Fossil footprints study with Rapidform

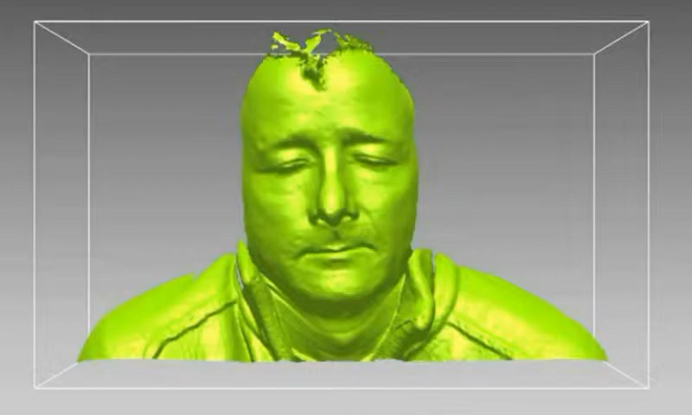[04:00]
It's lab-based technology, so we've got to protect it, customize the mountings to take it into the field to control ambient light levels and dust.
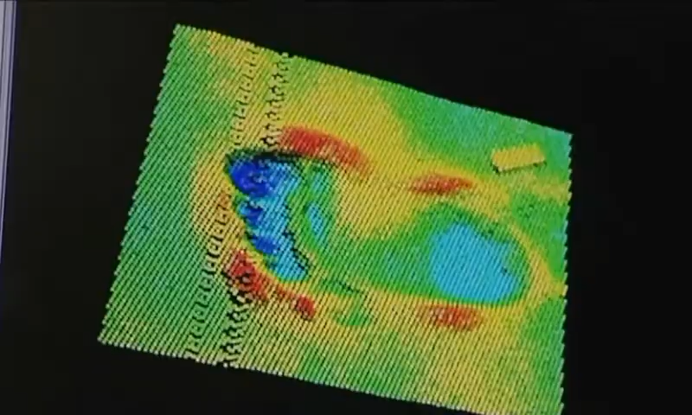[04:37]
do the immediate post-processing, so looking for holes,
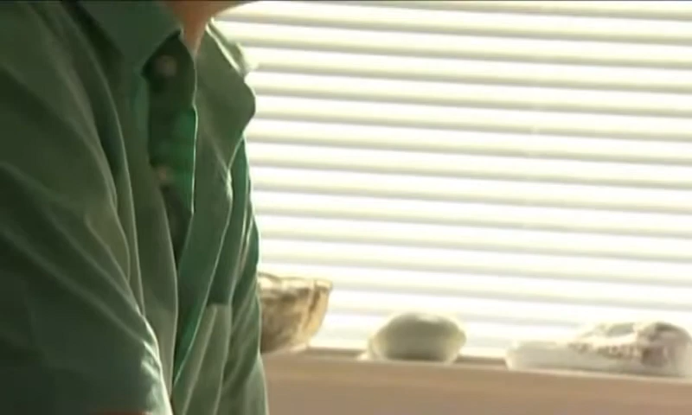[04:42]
removing anomalies, and other problems with that. But it comes into its own, really, with visualization.
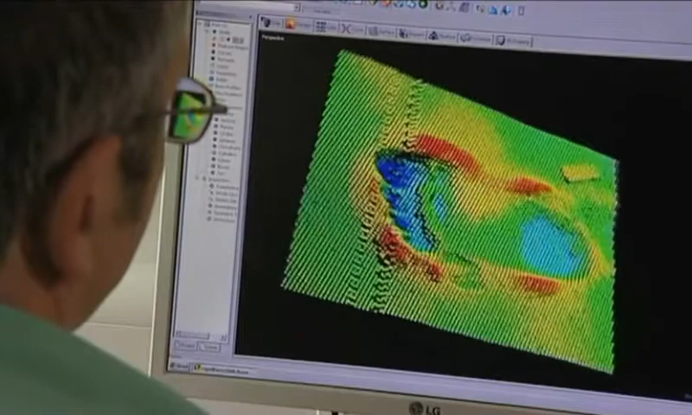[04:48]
It allows us to visualize the data in many different ways,
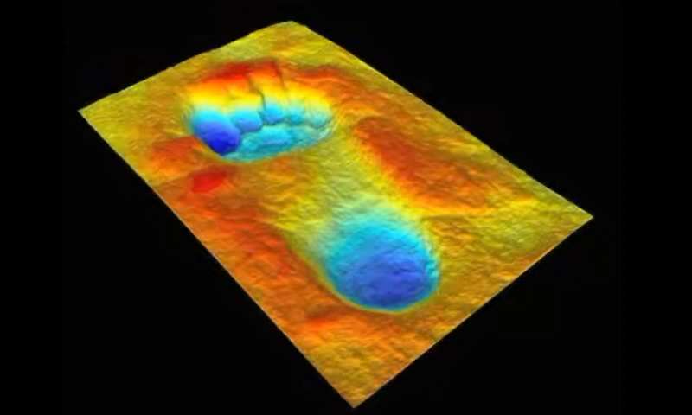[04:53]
with different color renders, different patterns that reveal different aspects of anatomy. We also output the scans as an ASCII-2 file, an XYZ coordinate data file,
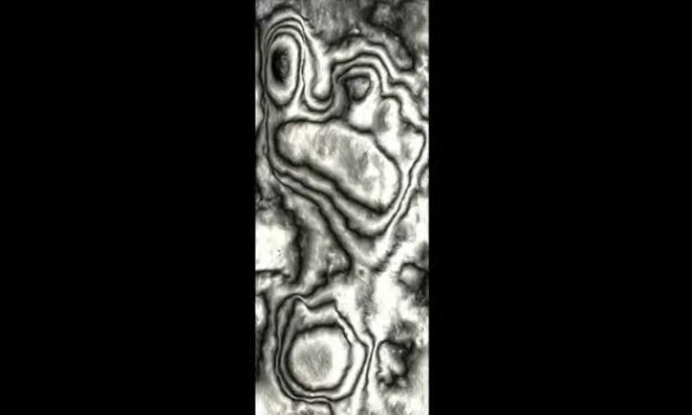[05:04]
which allows us to upload to geographical information software,
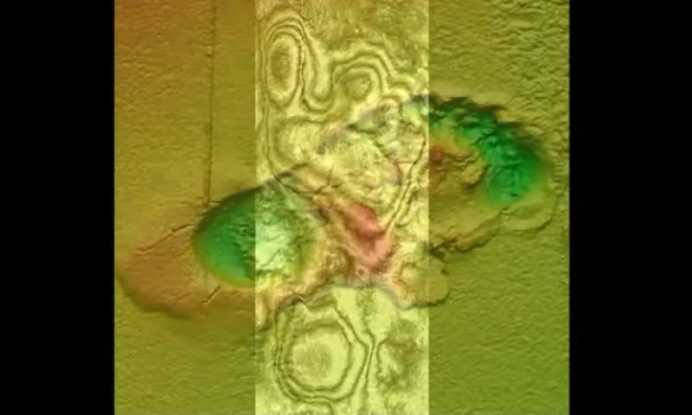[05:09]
to do various mapping-based exercises, multivariate statistics. We also export it to our own bespoke software, PSPM,
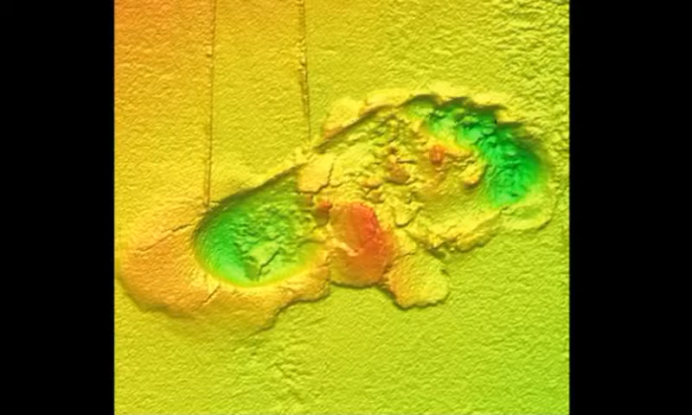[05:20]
which is a piece of software that's developed from the same technology used to analyze MRI scans.